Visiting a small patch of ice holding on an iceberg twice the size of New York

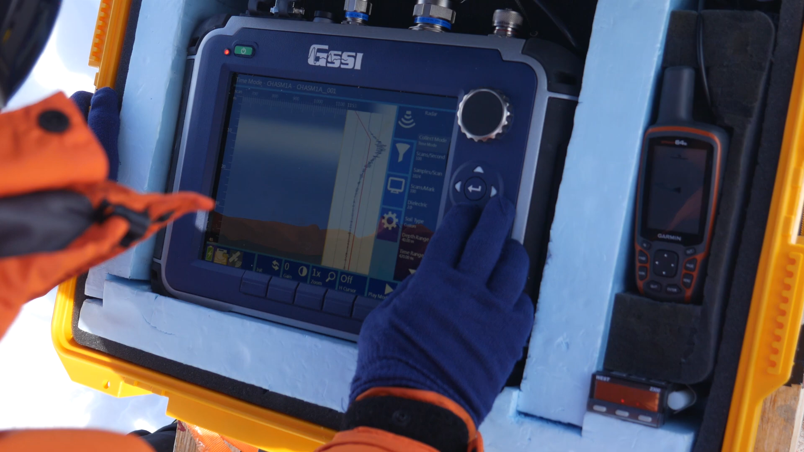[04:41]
receiver which then receives it and sends the data to this computer and there's a gps tracker as well so we can track where we are look at the data make sure that it's
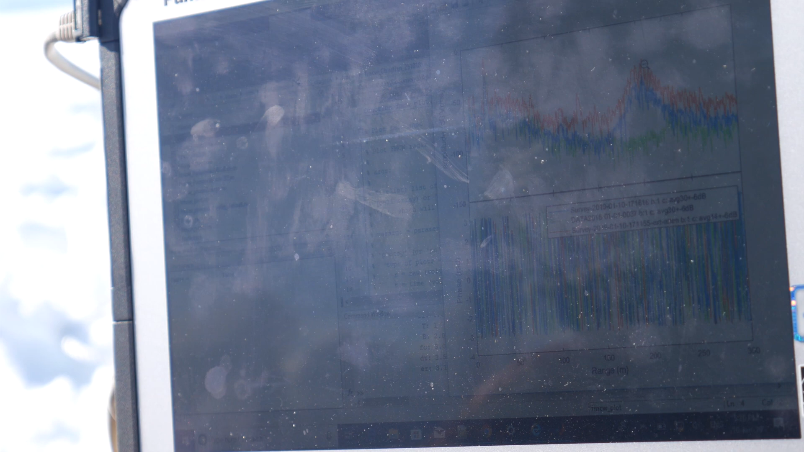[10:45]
what it would be straight down yeah that so you probably couldn't accurately say